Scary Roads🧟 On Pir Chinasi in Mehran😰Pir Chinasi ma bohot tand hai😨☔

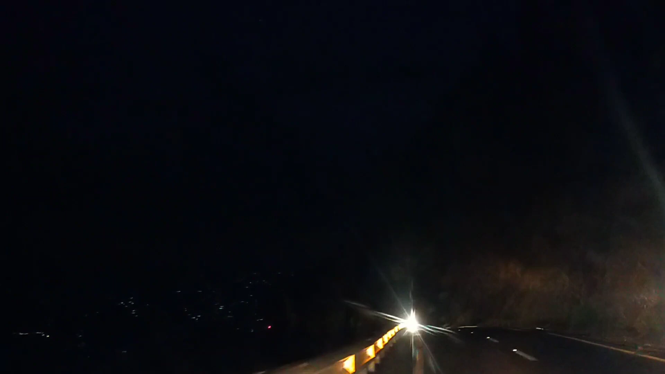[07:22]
है नीचे आप लोग देख सकते हैं मेरे को कितना ज्यादा घर है लाइट लगे हुए